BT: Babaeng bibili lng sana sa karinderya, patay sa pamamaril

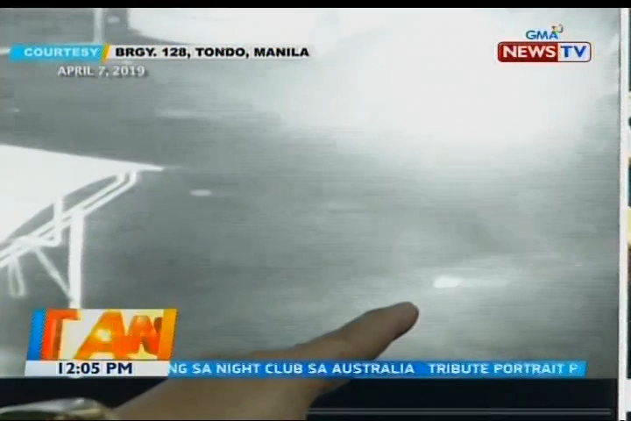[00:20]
Sa kuwang ito ng CCTV mag-alas 4 na madaling araw noong April 7, makikitang dalawang lalaki ang magkasabay na naglalakad bago naghiwalay sa tondo Maynila.
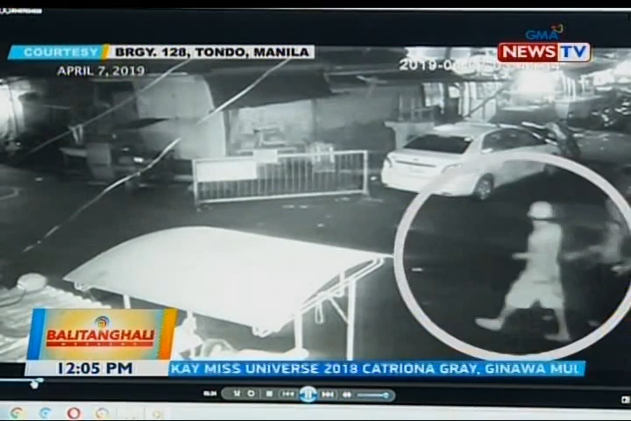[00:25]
Ang lalaking nakasumbrero, kinilalang si Romel Abalos.